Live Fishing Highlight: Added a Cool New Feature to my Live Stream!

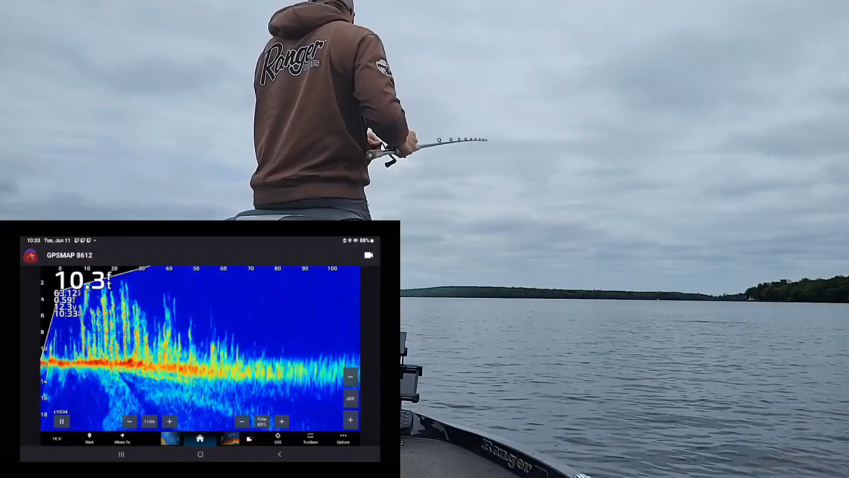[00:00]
On screen: depth 10.3 ft
okay wait i'm right on a walleye spot is there any walleye here let's look at oh see out there at 40 feet what are those things at the bottom that's a fish see at 40. okay let's catch that one we'll throw a hair jig around there's three four fish see at 40 feet chat there's some grass but then there's some blobs at the bottom that's usually a walleye so let's throw a jig in there
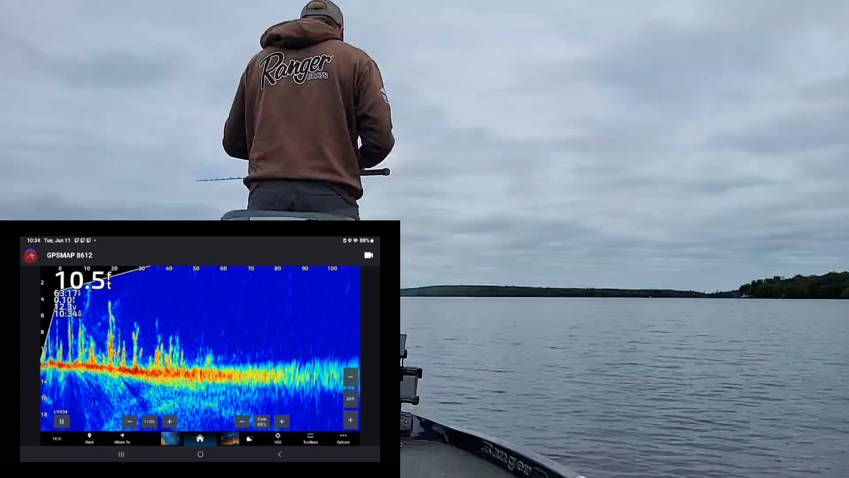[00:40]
On screen: depth 10.5 ft
oh this feels like a spongebob squarepants baitcaster now after throwing that musky rod so look at that 30 feet and you'll see my little jig come in and you'll see the fish moving around okay all right killed alt
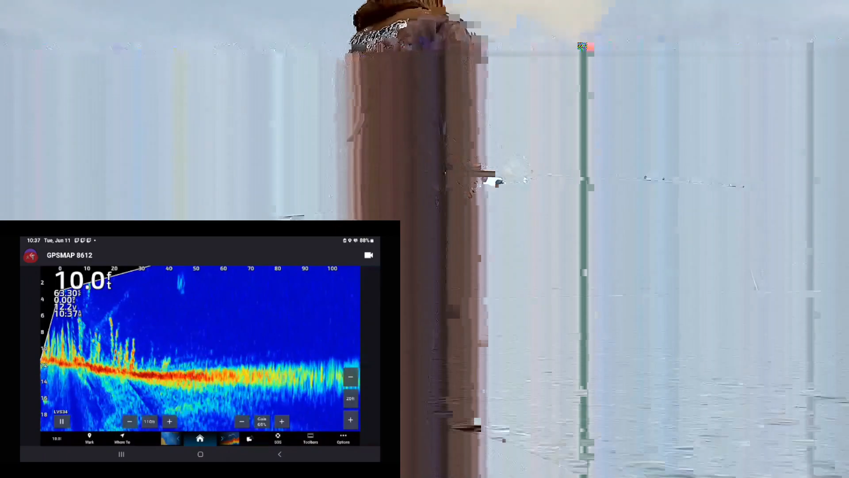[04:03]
On screen: depth 10.0 ft
more walleye you guys can see them i bet you've been seeing bite one so it's just so